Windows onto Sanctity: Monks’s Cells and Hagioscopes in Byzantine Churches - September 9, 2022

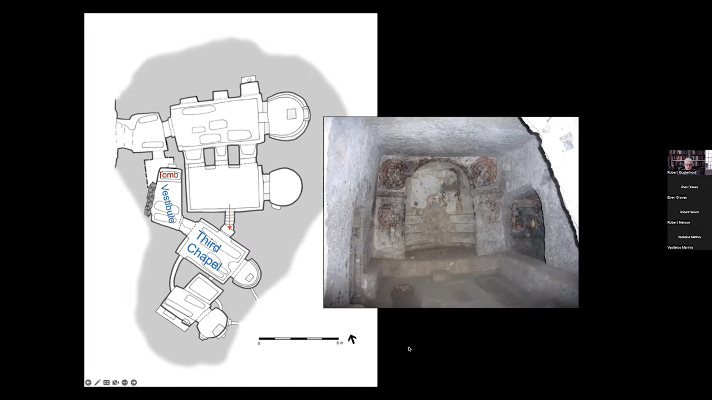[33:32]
low tunnel um with five steps the angle changes as well small simple with a flat ceiling the chapel the chapel has a bench surrounding the nave the south wall of the chapel is now broken through into the fourth chapel but originally there